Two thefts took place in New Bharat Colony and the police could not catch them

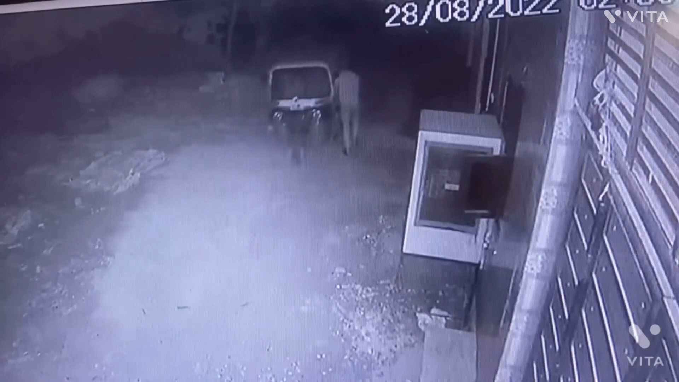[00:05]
ऑटो चोरी हो गया, फोटो ऑटो चोरी हो गया। आई ये